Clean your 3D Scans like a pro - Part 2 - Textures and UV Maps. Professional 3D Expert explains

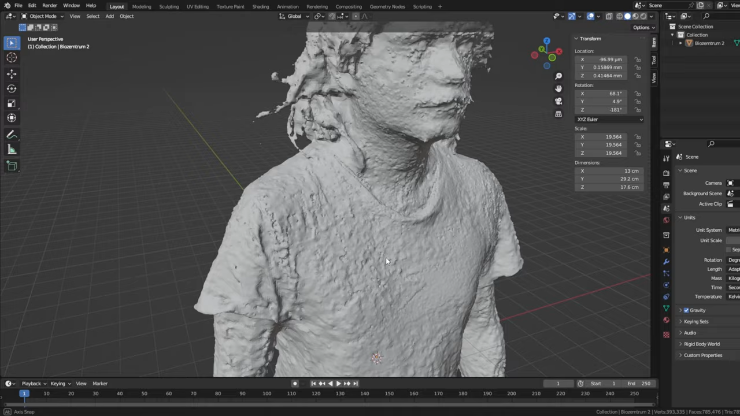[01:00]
So now it's time to bring color back into our life.
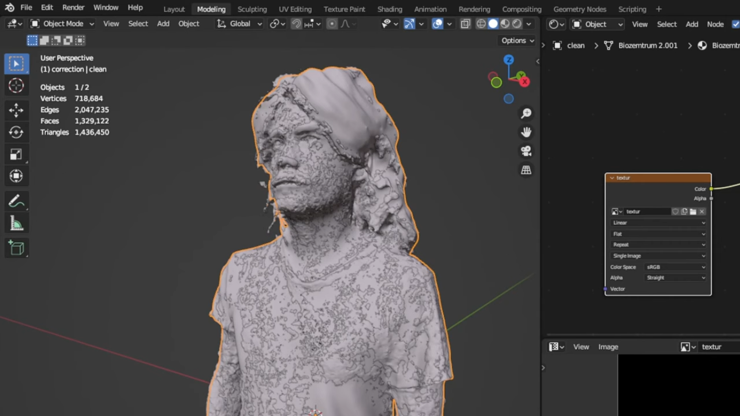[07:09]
With your clean part highlighted, go to add modifier, shrink wrap.
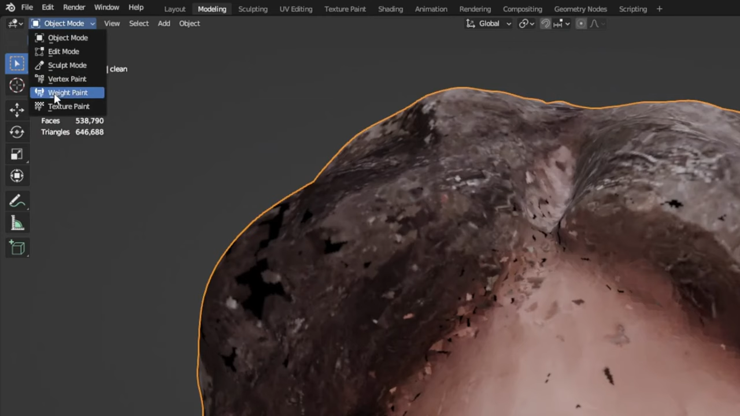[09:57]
Switch to texture paint mode. Here on the left side, you have some of the same tools as you have it in picture editors like Photoshop. I personally love to use the cloning tool. So I don't think I have to go into too much detail on how to process now.
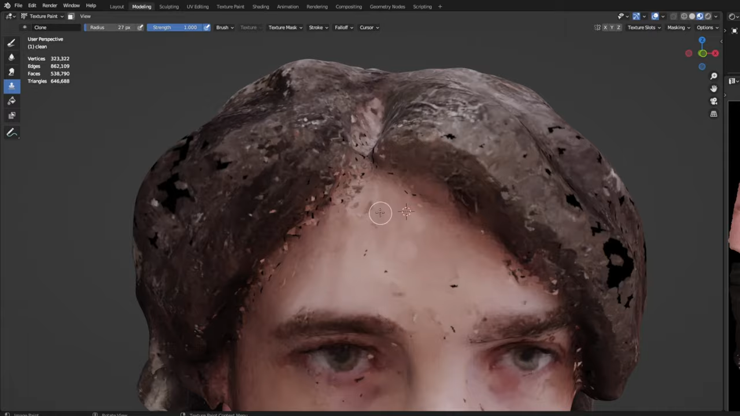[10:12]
Use the painting tool to copy areas of your texture that have the same color, shadow, lights, and other areas you're trying to repair.